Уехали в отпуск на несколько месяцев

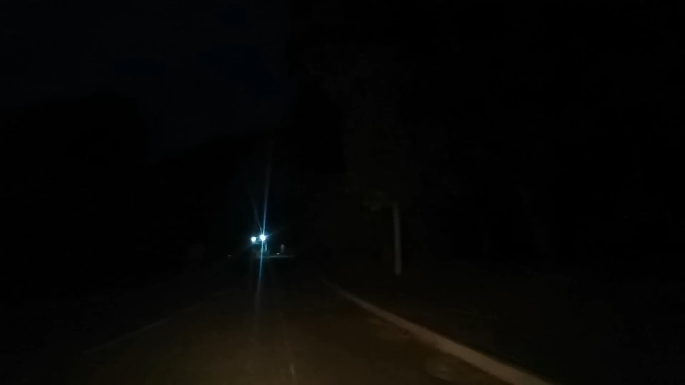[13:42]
Редко ездим по темноте. Но вот сегодня так получилось. Еду по черемушкам. Слушайте, я вообще в шоке. Не один фонарь. А, вон там где-то один возле этого же. Какая? Или как он там сейчас называется? Горит один фонарь. Вообще ничего не горит. В потюнке, как я и не знаю, как в тайге реально. Нет, ну это тайга, конечно.